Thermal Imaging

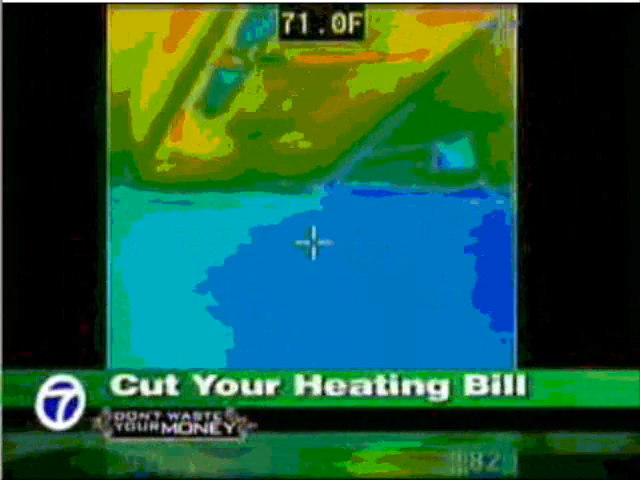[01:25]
On screen: spot 71.0°F
It's measuring the surface temperature. So if at any point the insulation isn't
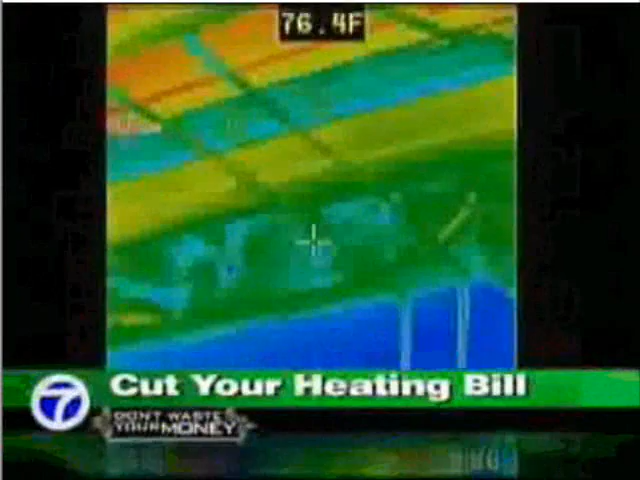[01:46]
On screen: spot 76.4°F
That's cold air. You don't have to, you know, damage the home in any way to find out what's going on. Andy went from room to room.
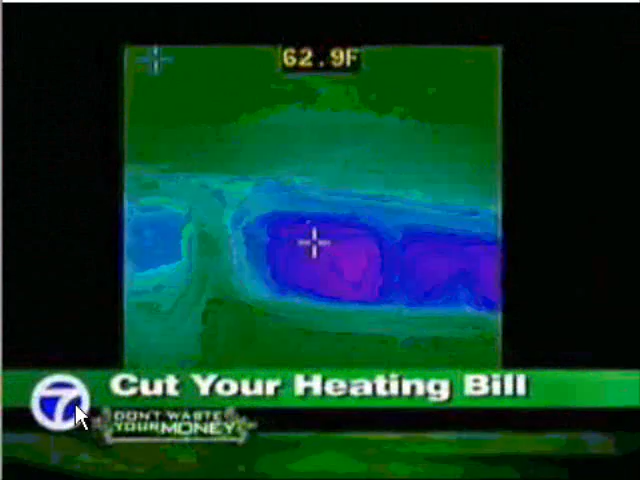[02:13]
On screen: spot 62.9°F
In here, you can see missing insulation altogether. My goodness.
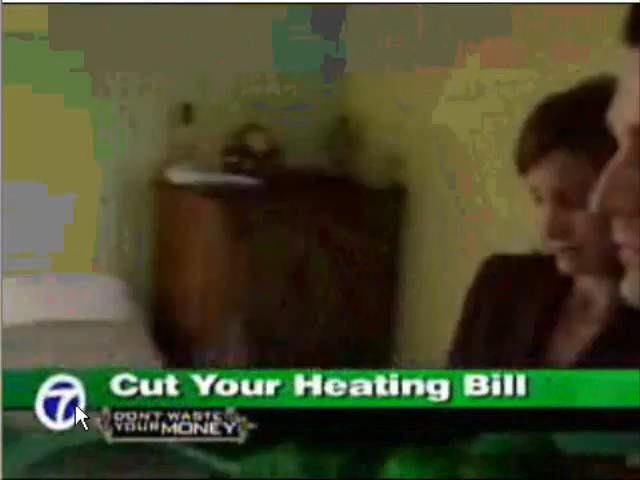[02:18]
Could that explain why you always feel cool in here? That would explain the blast of cold air as we walked in.
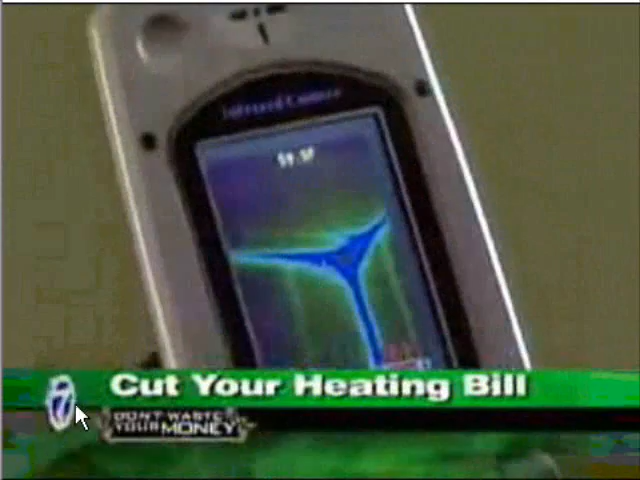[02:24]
In the garage, same story. The reds and yellows show heat escaping from the bedroom into the garage.
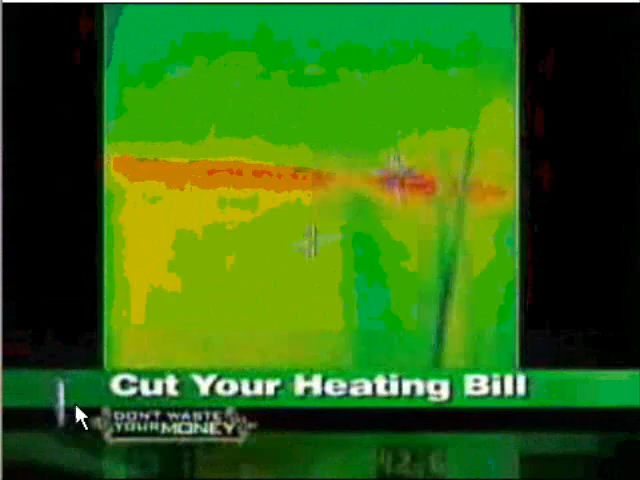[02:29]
No insulation. Wow. That's exactly what we thought.